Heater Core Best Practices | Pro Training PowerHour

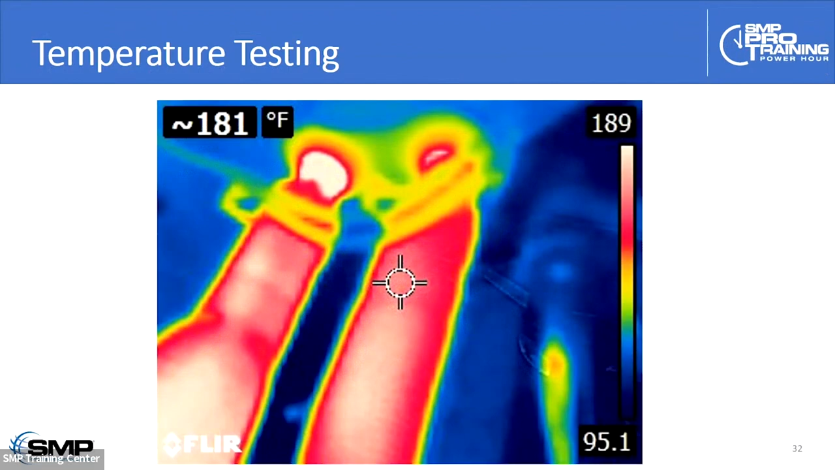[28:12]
On screen: spot 181°F
replacing those i find that doing temperature testing if we switch to the vehicle for just a moment uh cory we um i find chemical uh temperature testing using an infrared camera a very effective way of um